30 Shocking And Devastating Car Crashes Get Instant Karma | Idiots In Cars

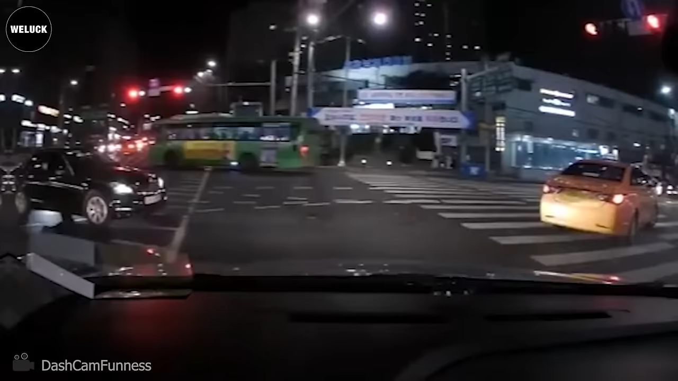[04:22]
Well, perhaps he took a left turn too wide. Be careful, man.
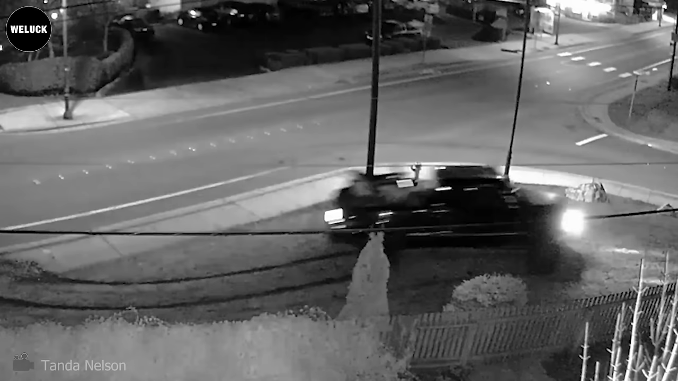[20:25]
No way. He just casually entered against a four-lane oncoming.